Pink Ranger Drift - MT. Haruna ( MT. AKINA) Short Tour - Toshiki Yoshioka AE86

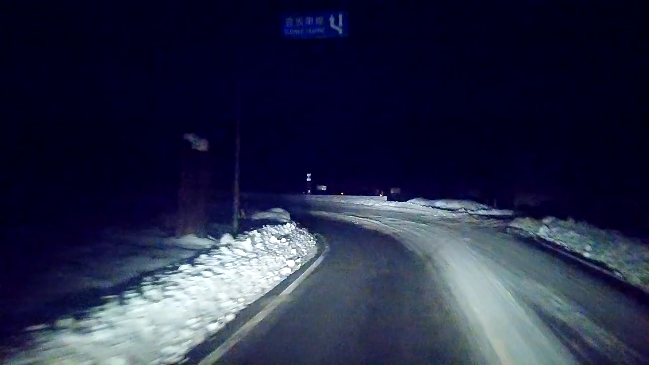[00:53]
Famous five hairpins. Surprisingly, there's no cars out here. It is ice, icy as hell.
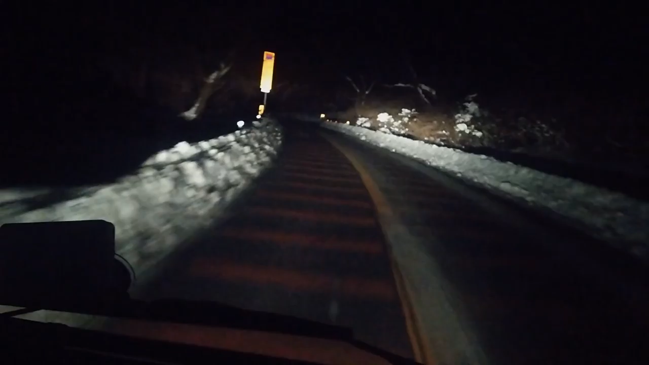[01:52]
and you can't drift over them. Well, you can, but what it got right here is like these little adhesive things right here. I hope I don't get stuck right here. That would really suck.